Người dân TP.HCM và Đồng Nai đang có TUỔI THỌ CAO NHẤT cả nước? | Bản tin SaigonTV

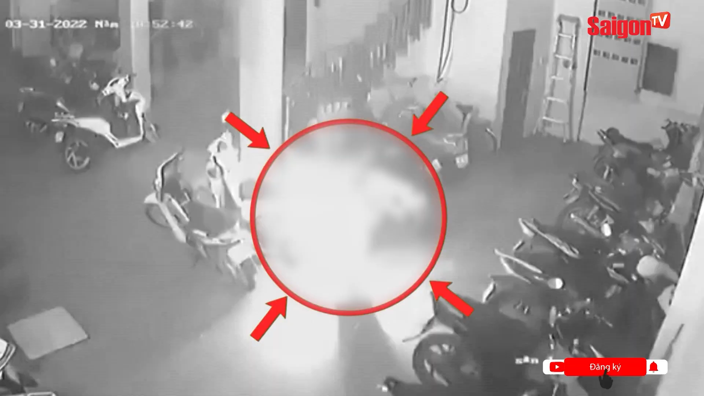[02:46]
Sau khi đám cháy bụng lên từ 1 chiếc xe máy rồi lan ra nhiều chiếc bên cạnh, nghi phạm cũng bỏ chạy khỏi hiện trường.